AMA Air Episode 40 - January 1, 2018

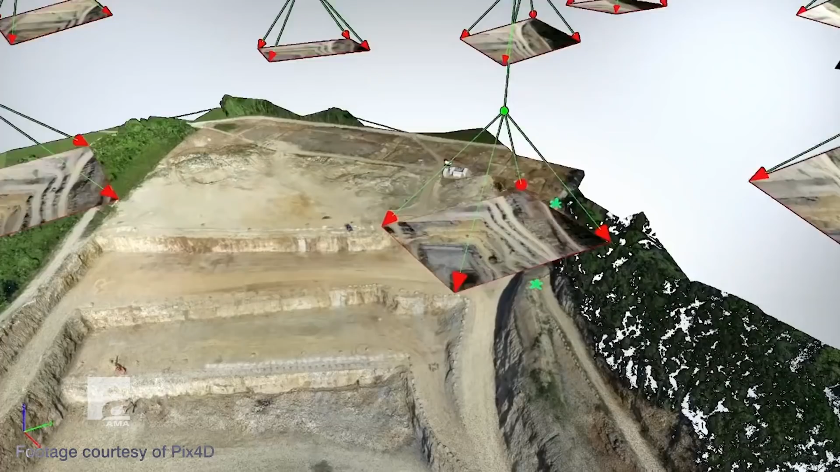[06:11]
Orthomosaic images are made by stitching together any number of images taken during the course of the flight to create one large,
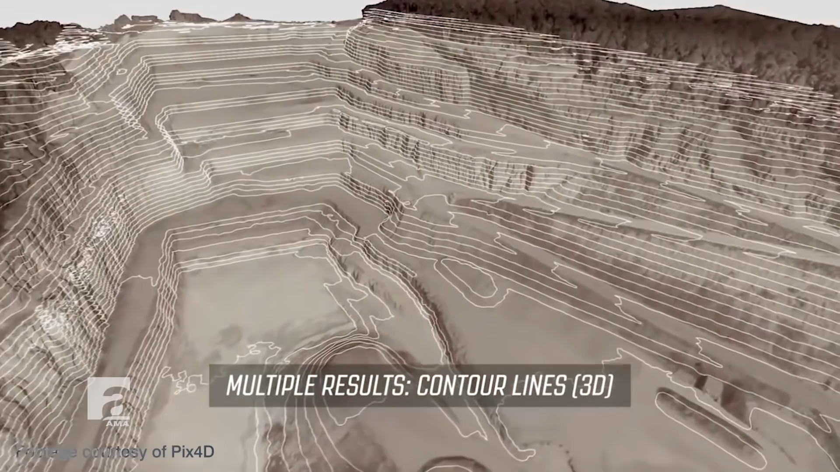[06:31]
Students can also use the images they've captured to make point clouds, which are used to create 3D representations of the environment in which they flew.